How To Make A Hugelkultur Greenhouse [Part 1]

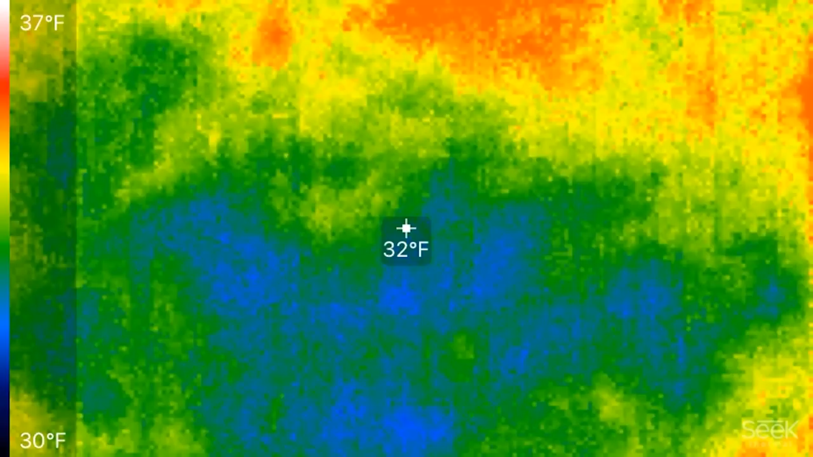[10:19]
On screen: spot 32°F, scale top 37°F, scale bottom 30°F
You can see the trench outlined. Got the two beds. Well, the grass over here, the ambient is 37 degrees, 36, 37.
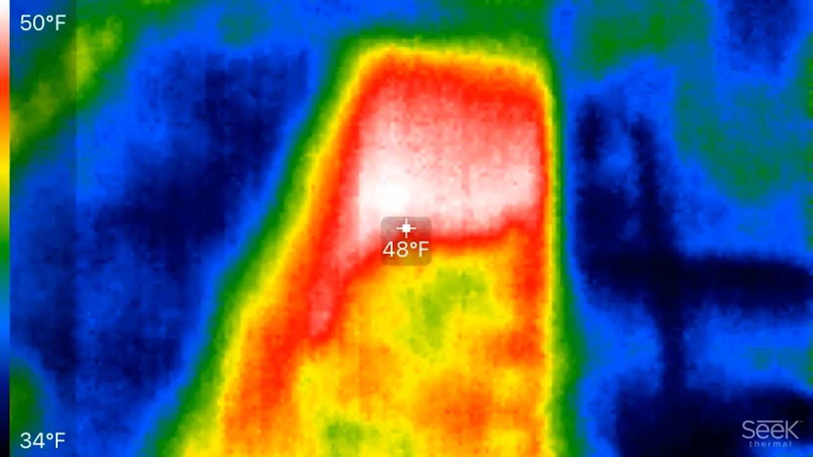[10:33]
On screen: spot 48°F, scale top 50°F, scale bottom 34°F
And as we move down into the trench, you can see that where it's the deepest, we're at almost 50 degrees. So huge temperature difference. Now once I get this contained in a greenhouse, that heat will then begin to change the air temperature inside the greenhouse.